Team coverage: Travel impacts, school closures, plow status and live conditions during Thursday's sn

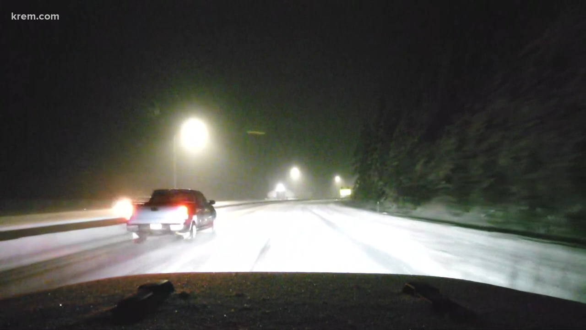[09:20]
So when we were driving here, we did see WashDOT plows on obviously the Washington side of state line. Once we got over this side, though, the roads do look like they have been plowed, but still snow continues coming down, making it hard to see as we're driving. We've had windshield wipers.
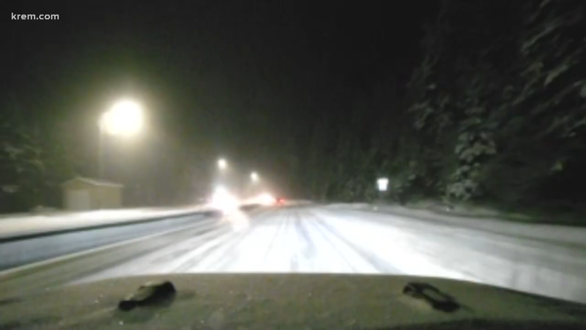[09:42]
They've been full of ice a few times, made it very difficult to see this morning. Our photographer Nate is driving right now. He says that he's really not hitting anything above 40 miles per hour, because anytime he does, he starts to slip and slide, and you know, you can just feel that when you're driving around here.
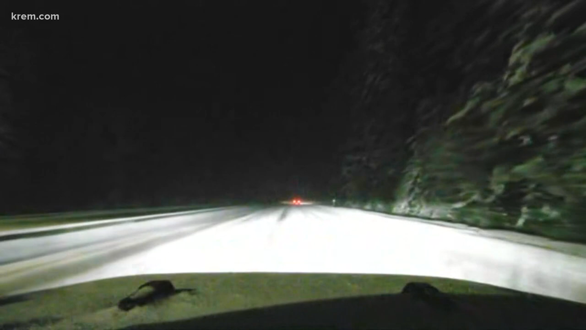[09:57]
So we are trying to get to mile marker post 28.